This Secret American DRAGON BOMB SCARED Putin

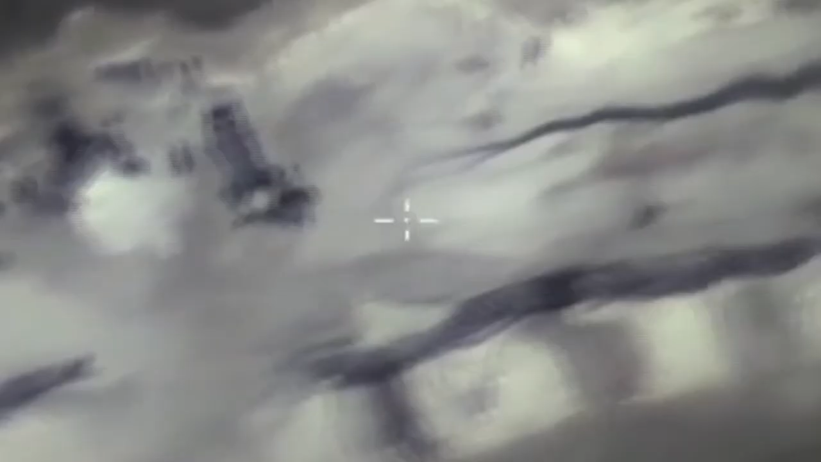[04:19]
Instead of using the target itself for homing, the KAB-500 seeker uses landmarks on the ground to determine the exact coordinates and lock onto a target that doesn't even stand out from the landscape.